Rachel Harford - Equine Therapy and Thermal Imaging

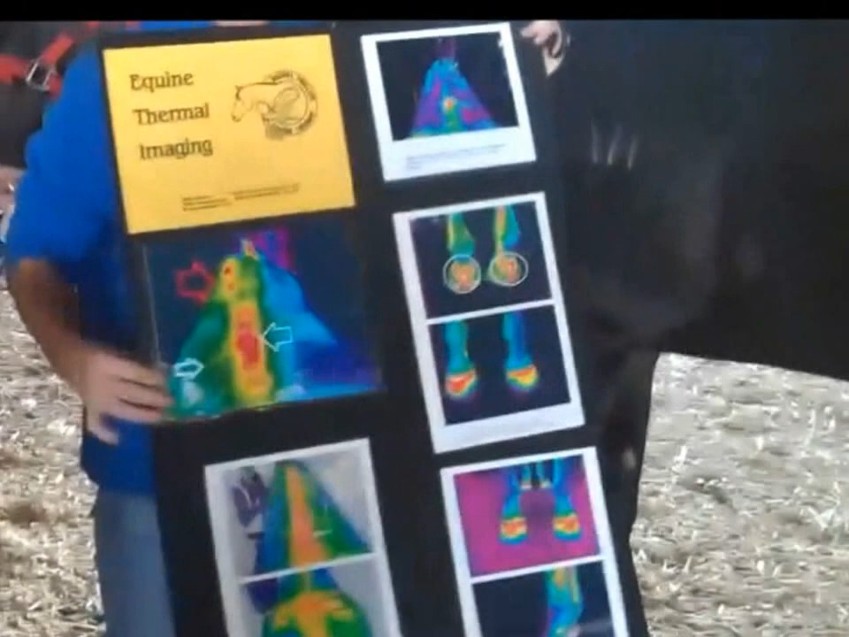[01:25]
So with the back, what we can do is we can actually have a look at the back and sort of see the different patterns.
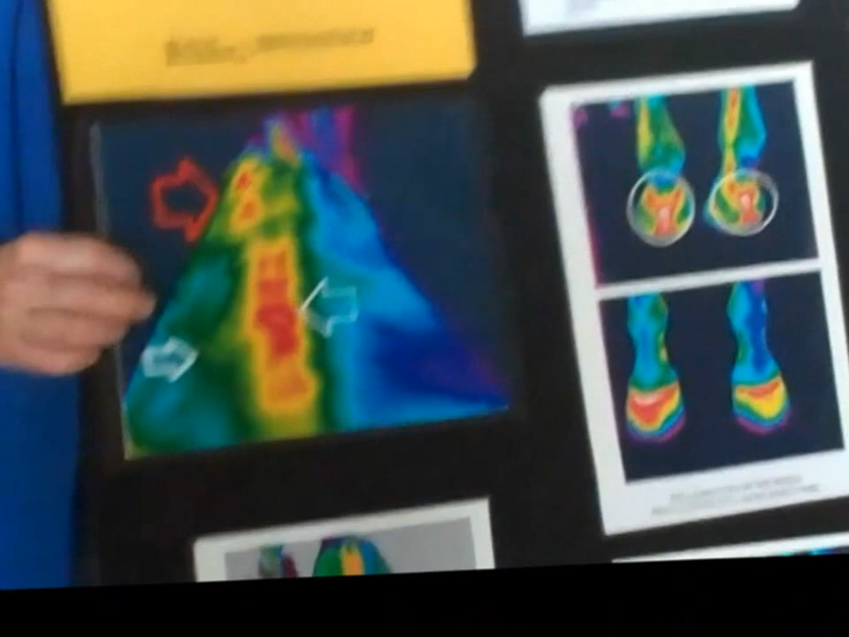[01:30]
So this particular shot here is a pony that we've just bought and when we got the pony, he would nap and want to buck the kids off. Can you go over here a bit? Yep.
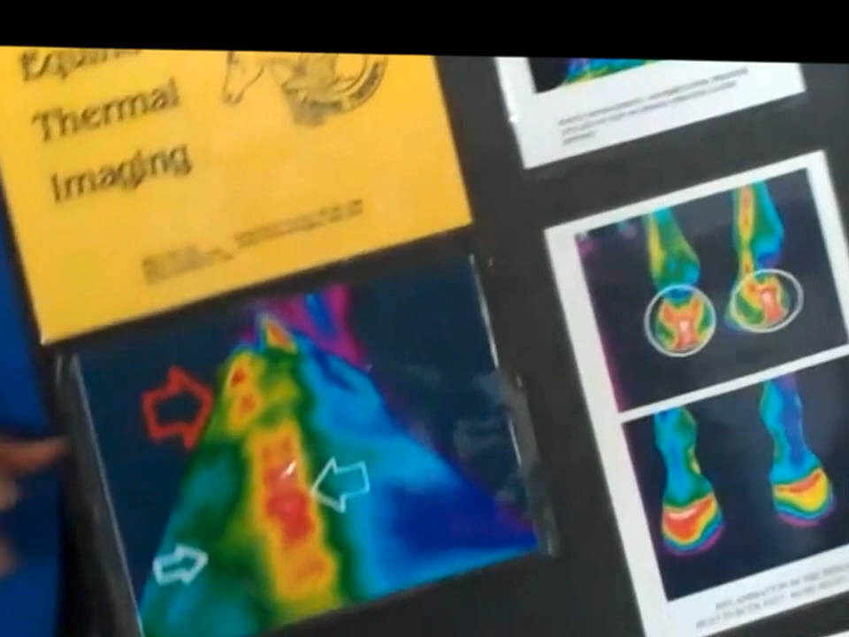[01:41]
So and what I found was when I pushed on that area of the spine, he wasn't happy.
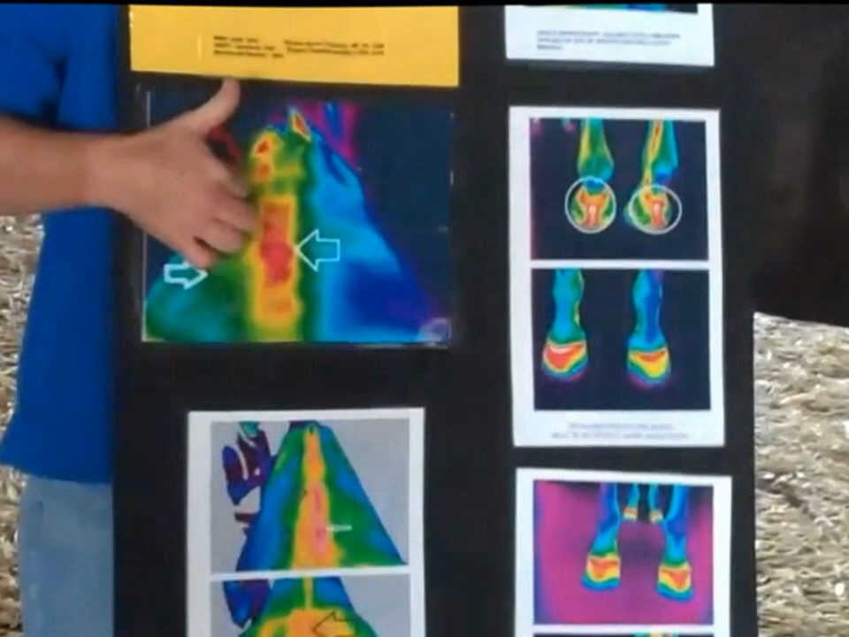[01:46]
So looking at the camera there's a whole lot of red and the hottest part with the camera is white.
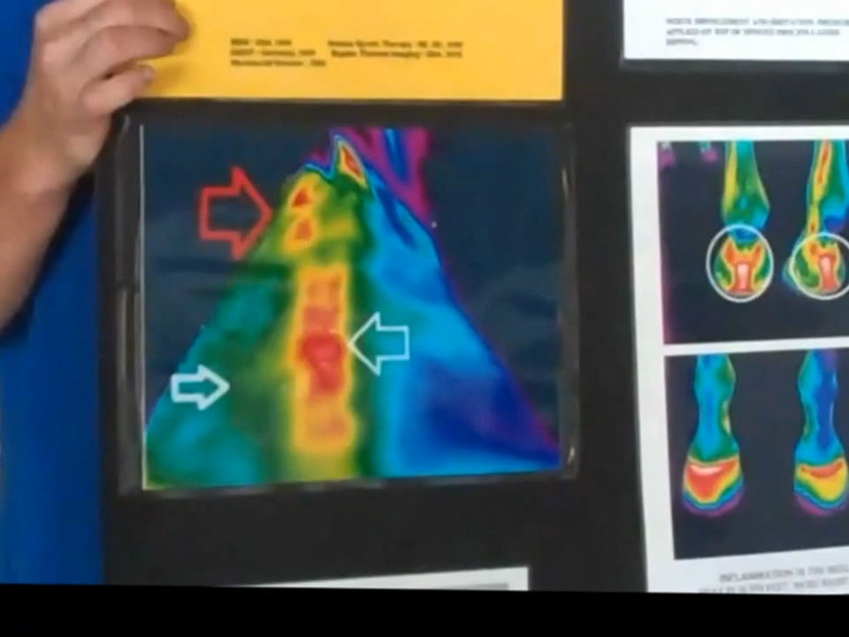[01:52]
Okay so you go white, red, yellow, green and then you go down to the blues and purples.
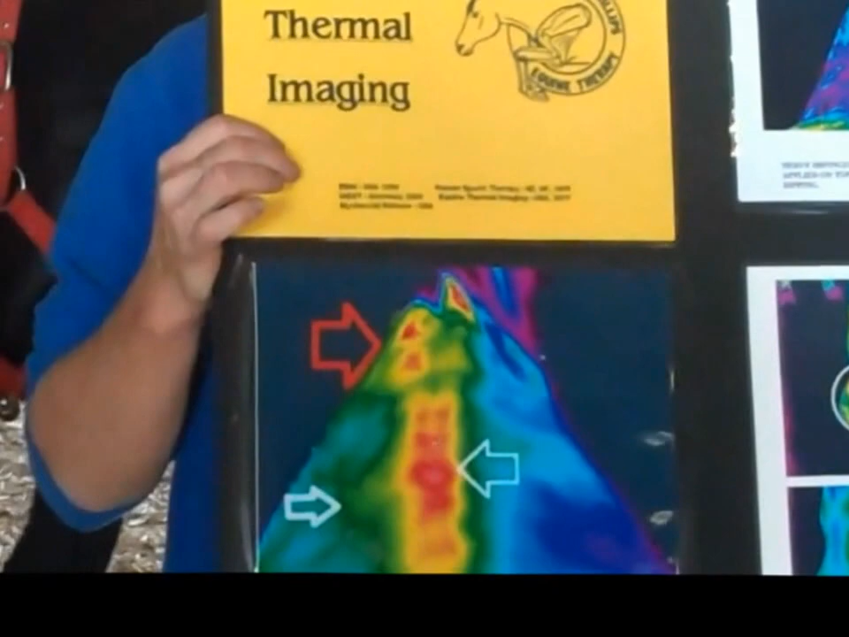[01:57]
So what I found was he was,
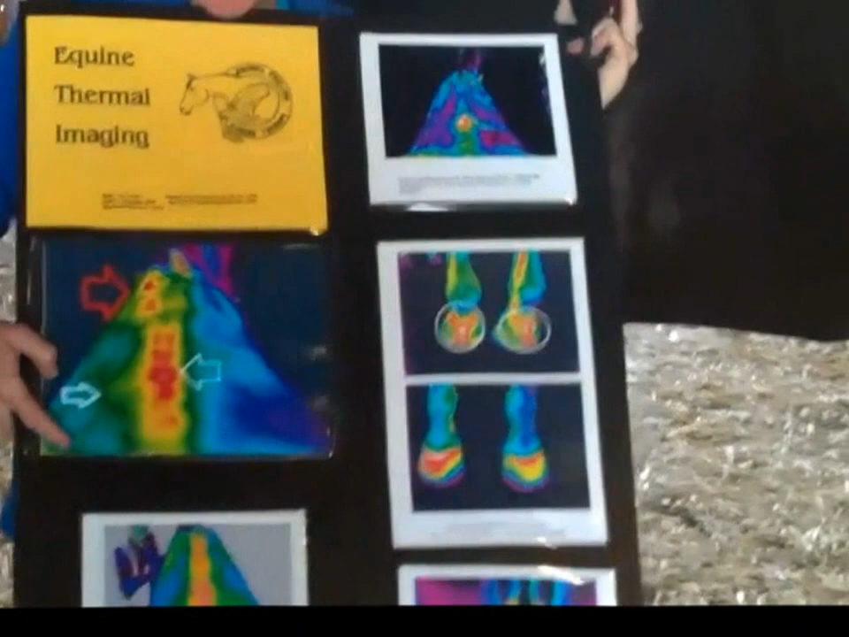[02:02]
he had a big hot spot right in the middle of his back but it came out
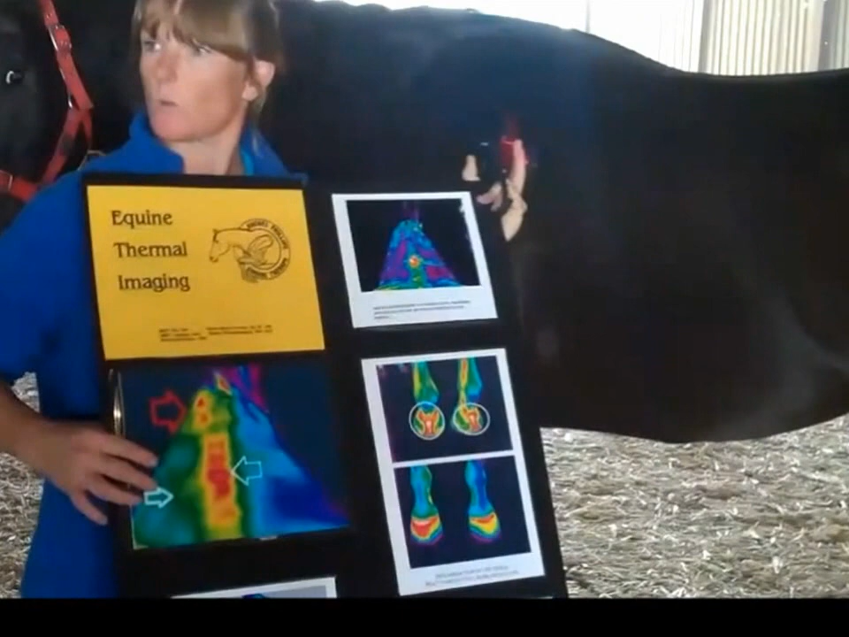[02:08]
towards the left hand side and this particular pony finds it hard to go left.
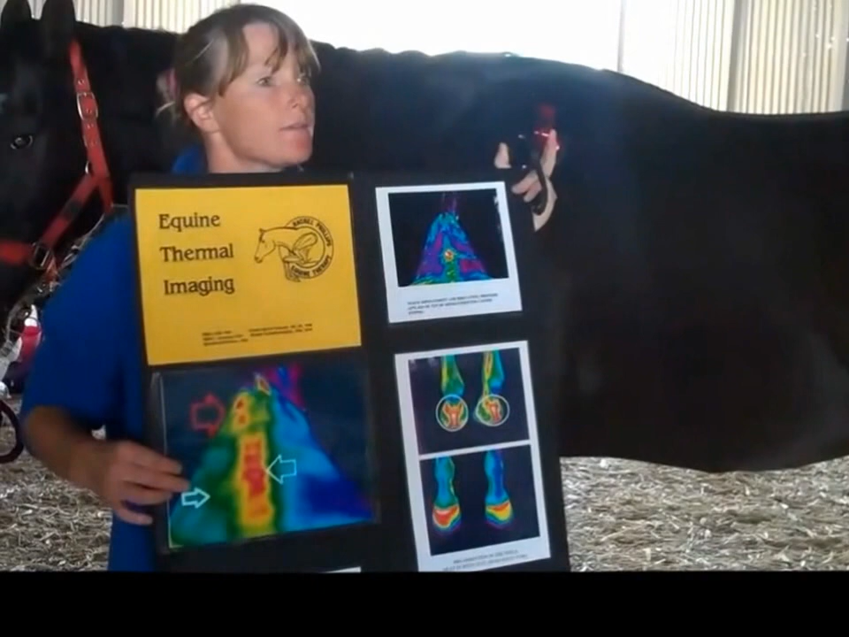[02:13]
So what I did was when I first got him, I treated him and then I took another picture about three weeks later and found that he was a lot better.
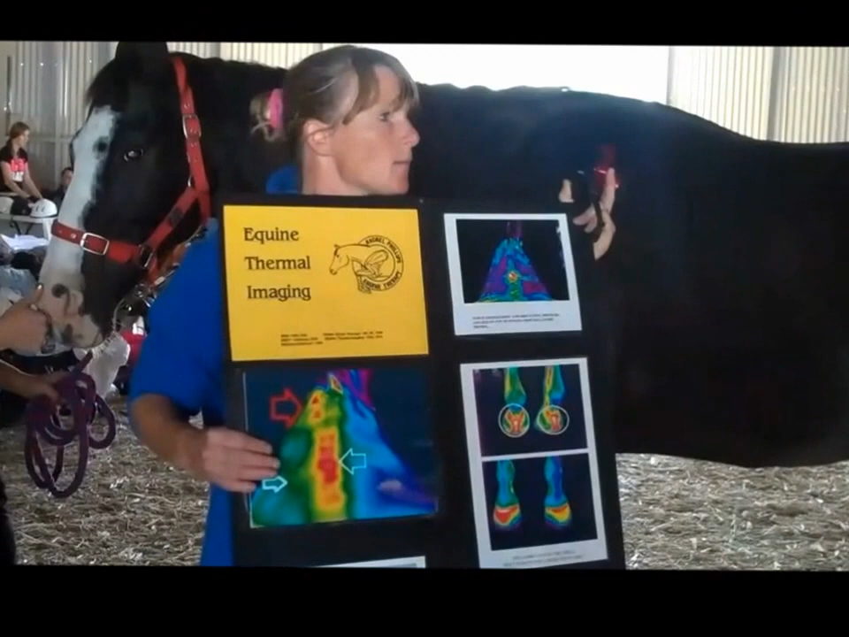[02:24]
So what the camera is also really good for is even sacroiliac problems and pulled muscles. So sometimes you think, has the horse got pain in the hind end?
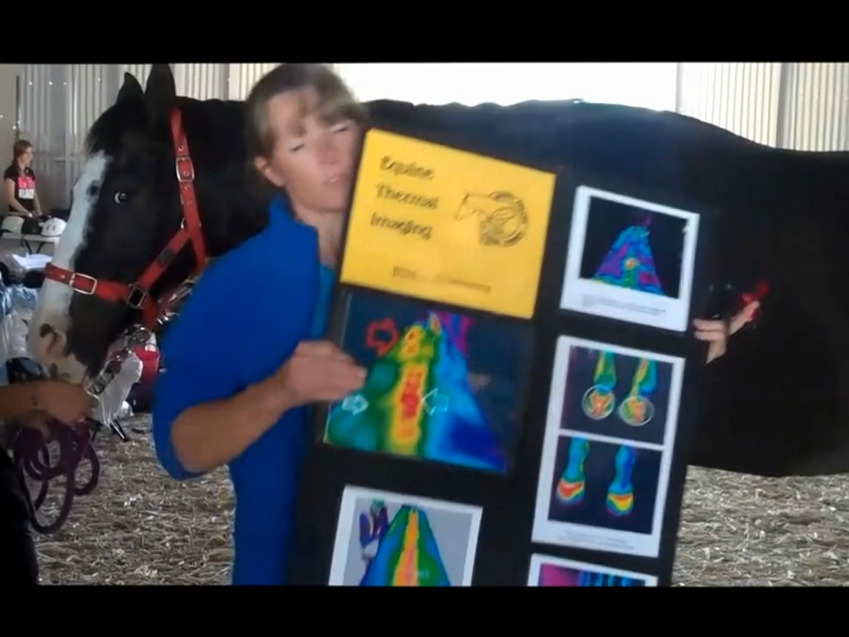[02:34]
So with some of these ones down here, there's a lot of heat
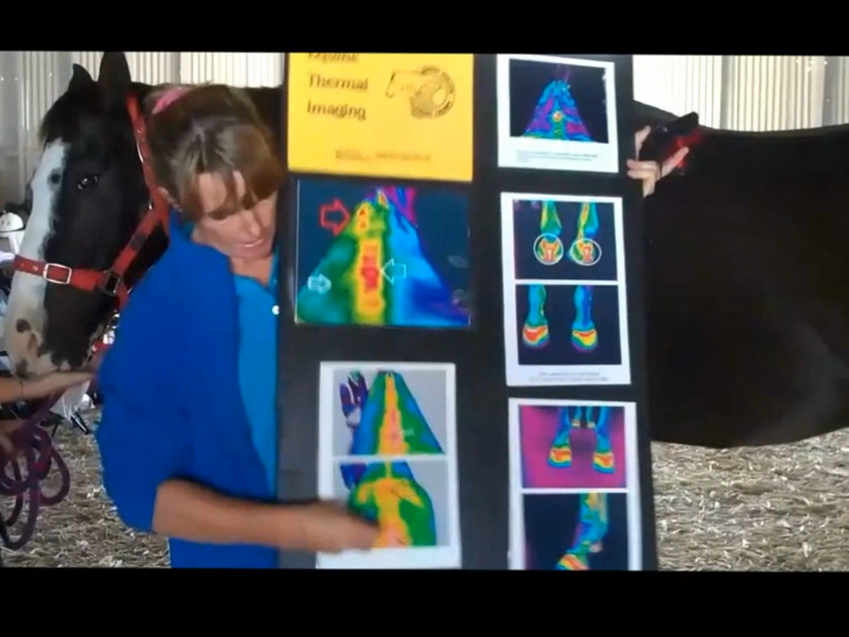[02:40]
through the actual pelvis and in the middle of the back.
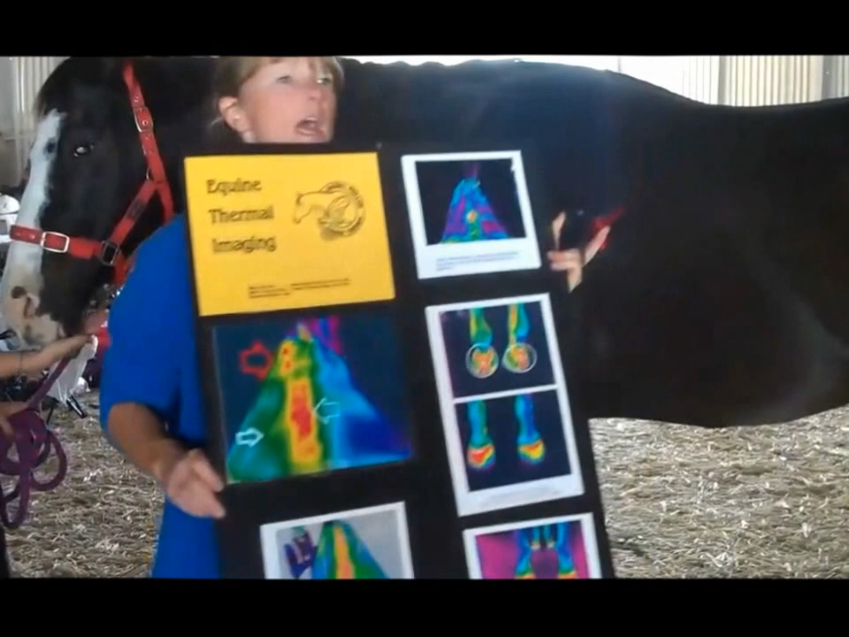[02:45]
So it gives another way to diagnose whether something's happening.